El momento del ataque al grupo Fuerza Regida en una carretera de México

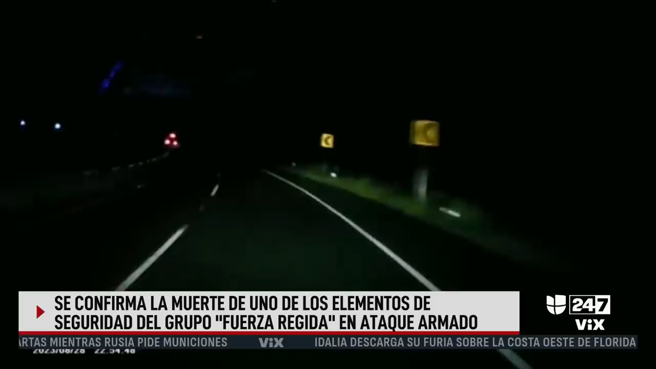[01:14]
Bueno, en esta ocasión no se detuvo el conductor. En consecuencia, estos criminales dispararon en diversas ocasiones, provocando el estallamiento de los vidrios, de el parabrisas, de los vidrios laterales y también del medallón.